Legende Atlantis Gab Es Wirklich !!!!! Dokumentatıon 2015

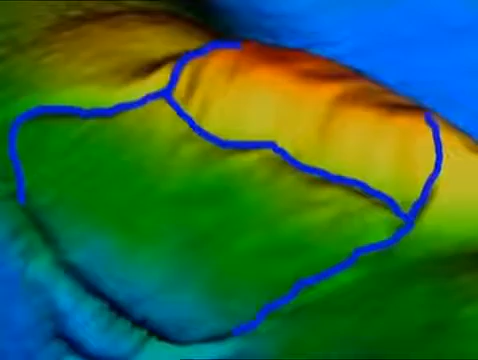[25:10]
Mithilfe von Computermodellen fand Sarmas im Jahre 2002 die Übereinstimmung, nach der er gesucht hatte.
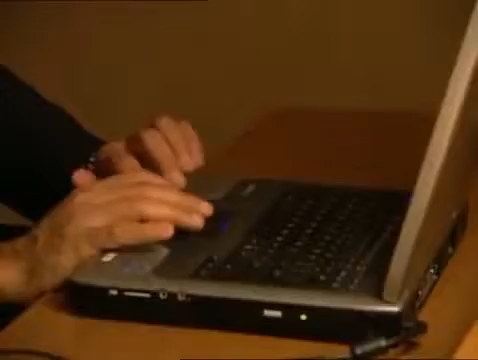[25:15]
Wenn wir den Meeresspiegel um etwa eineinhalbtausend Meter absenken,
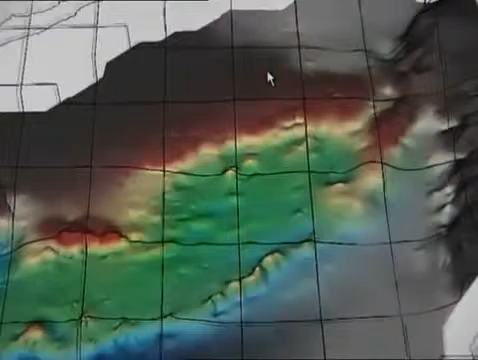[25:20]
taucht eine Insel auf, die Punkt für Punkt der sehr ausführlichen Beschreibung Platons entspricht.
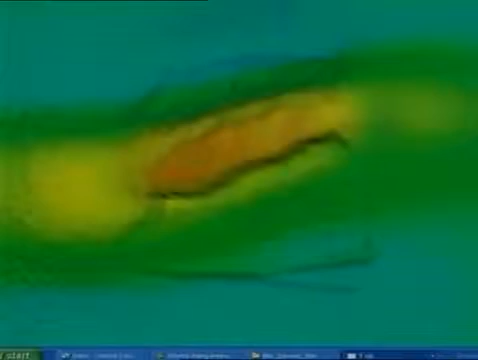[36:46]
Nach monatelanger Auswertung der Sonardaten kann Samast ein dreidimensionales Bild des Berges präsentieren.